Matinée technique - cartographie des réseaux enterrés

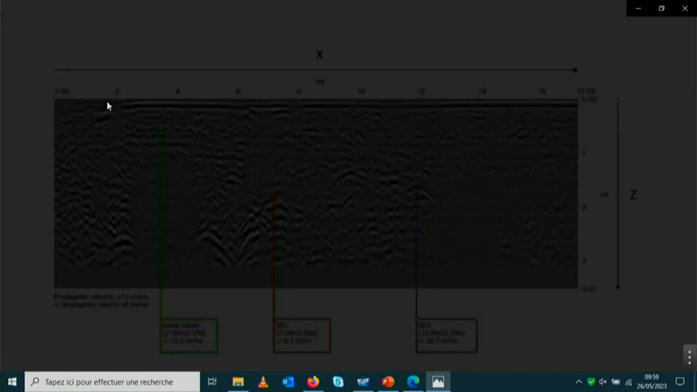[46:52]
ça se donne ces genres de vues sur l'écran et après c'est de l'interprétation donc il faut être habitué on avait fait appel à une société BBE donc c'est un bureau d'études qui est situé dans la Nièvre on a fait détecter environ 50 km de réseau en 2019 avec des résultats plutôt bons même si comme je vous disais c'était quand même des impressions délicates
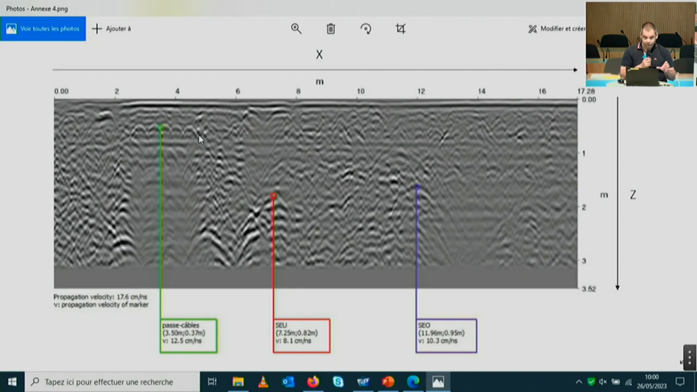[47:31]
donc c'est arrivé qu'en fait ils détectent des réseaux mais qui n'étaient pas forcément de l'eau potable ça pouvait être des drains agricoles car en fait ils détectent le vide dans la terre donc on ne peut pas deviner si c'est de l'eau potable ou un autre réseau donc il faut quand même avoir des plans qui sont à peu près qui puissent les aider on ne peut pas les envoyer en pleine nature comme ça ils ne pourraient pas détecter le réseau
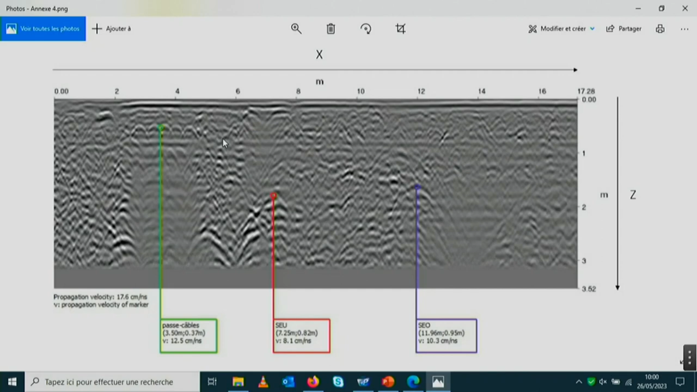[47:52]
dire si c'est de l'eau potable